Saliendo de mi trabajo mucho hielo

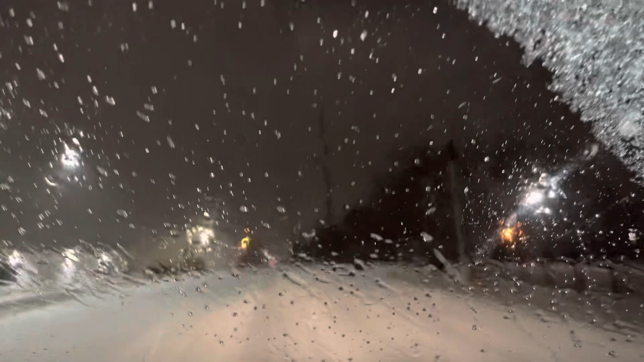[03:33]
y vamos este para Springdale y ojalá que lleguemos bien primero Dios porque miren la verdad este camino está muy resbaloso, peligroso y este vamos a ir con cuidado